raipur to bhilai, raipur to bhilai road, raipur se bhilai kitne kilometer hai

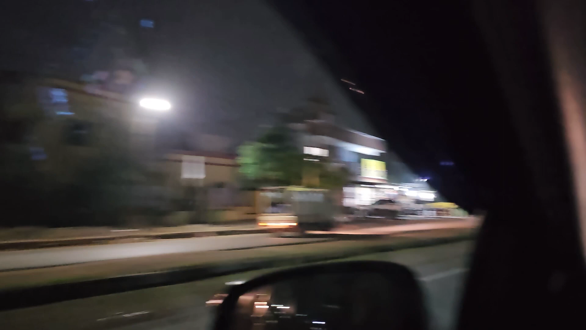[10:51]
वाली जगह में यह साइड में निकला डी मार्ट यह रायपूर का है और जाते वक्त जो मिला था वह भी लाईगा था
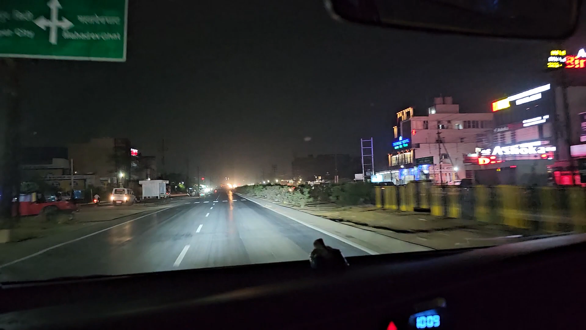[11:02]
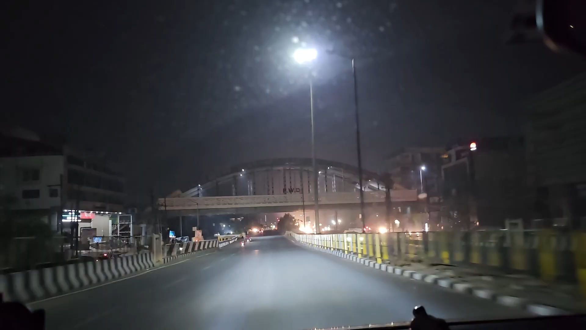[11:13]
रायपूर में ऐसे बहुत सुन्दर से ब्रिज बने हैं